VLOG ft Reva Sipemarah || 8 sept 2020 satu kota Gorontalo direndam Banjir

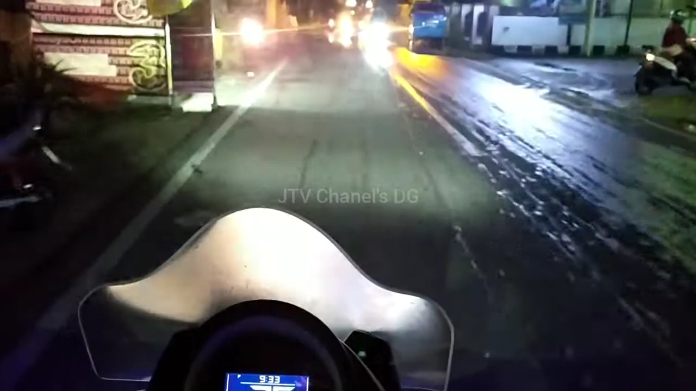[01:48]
Siendeng banjir. Banjir siendeng. Siendeng banjir. Siendeng banjir.
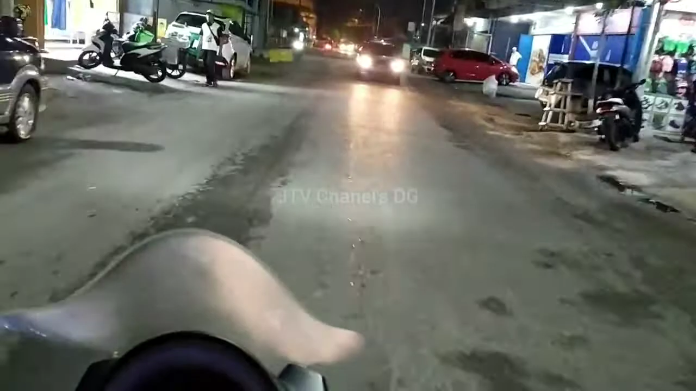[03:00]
Kita lihat-lihat. Oh, rupanya sudah mulai masuk. Sudah banjir.